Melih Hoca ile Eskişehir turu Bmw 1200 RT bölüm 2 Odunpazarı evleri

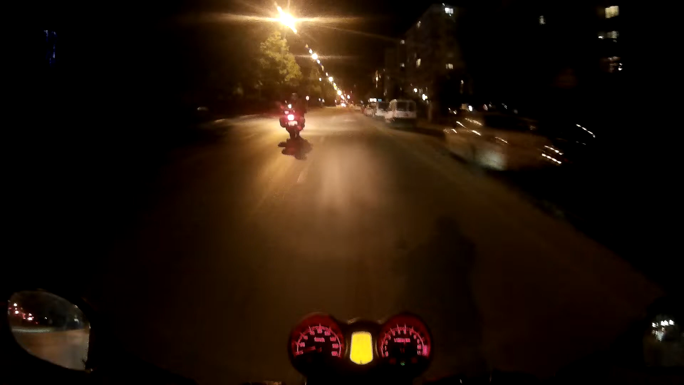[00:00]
hocam, çok üzgün, çok problem çıkıyor. Arkasında da bir yazı var. Good riding is art yazıyor. Yani iyi sürüş sanattır diyor. Gerçekten çok güzel sürdü. Bak açılacak yerleri, frenaj yerlerini kitap gibi döndü, şiir gibi sürüyor. Onu bir dakikaya geçtiğini bilmiyorum. Evet, motorcuların belalısı ıslak zeminlerden de geçiyoruz.
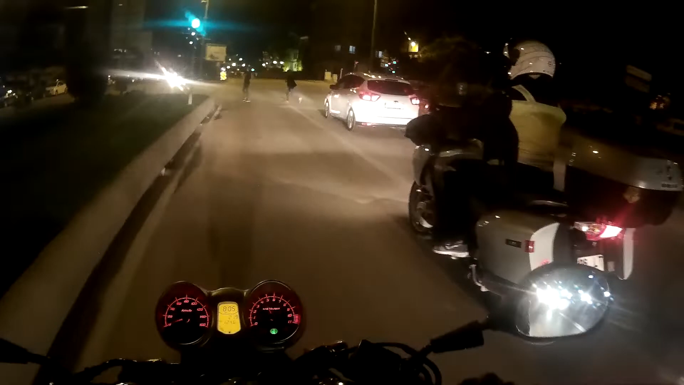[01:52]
Nasıl oldu bu? Yani motorumuz fazla yapıyor diyebilir miyiz? Odun pazar evlerinden geçiyoruz. Harika bir atmosfer. Çok güzel bir yoldan geçtik hocamla.
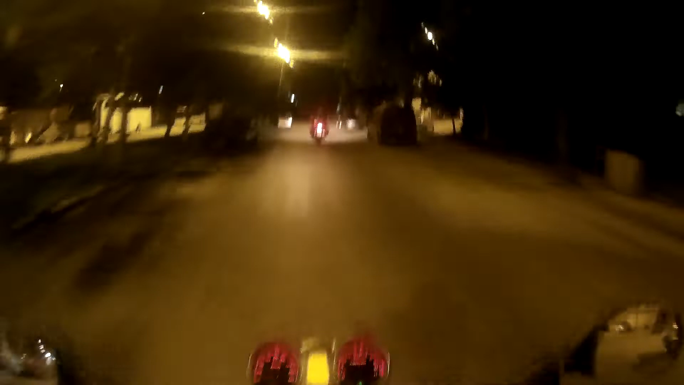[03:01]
Odun pazarı evleri üst tarafından geçiyoruz. Harika görüntüler var. Çok güzel evler, bakın. Evlerin güzelliğine, harikalığına bakın.
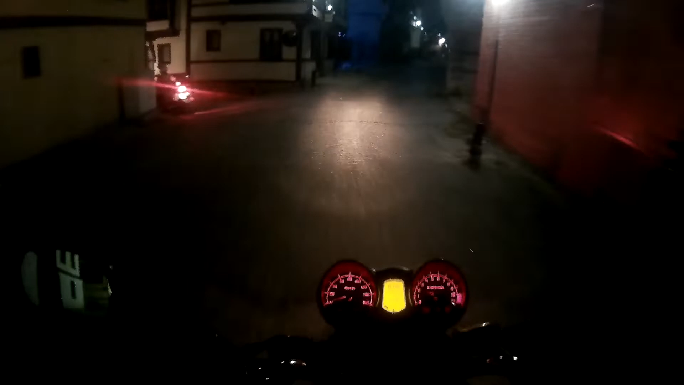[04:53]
Moto kafeden çıktık, Rotakey Moto kafeden. Şu anda Odunpazarı evlerinin aralarından geçiyoruz.